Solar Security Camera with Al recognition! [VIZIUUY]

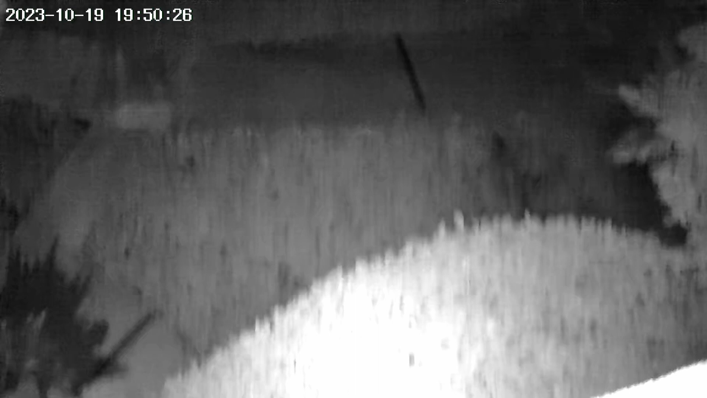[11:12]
i mentioned the quality of the camera is good so you see details and it's crisp and clear except the time that the camera actually pans and moves when you come to the app you go to the full color mode this is where you select how the camera operate during the night so the intelligent vision is basically the auto mode it tries to capture the color as
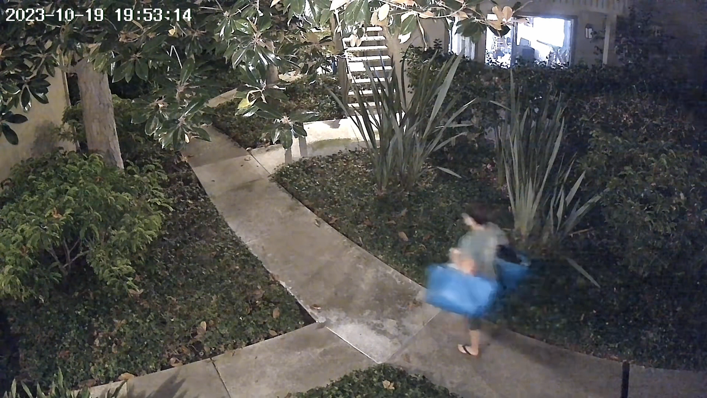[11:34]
much as possible when we have some light when there is no light or it is super dark you will switch to the infrared night vision you get the black and white visuals the
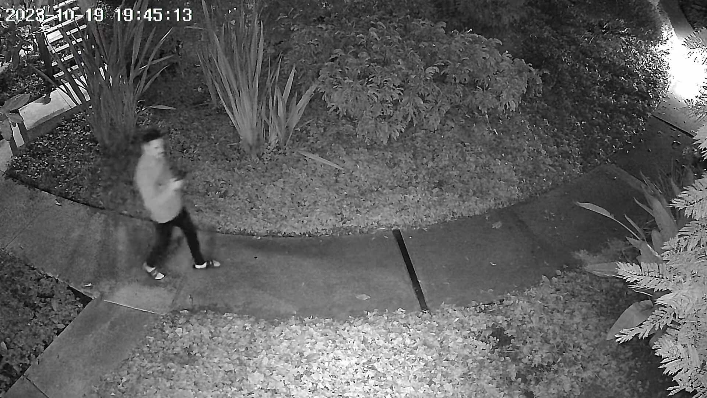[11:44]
motion detection works pretty good in this camera every time somebody passes in front of the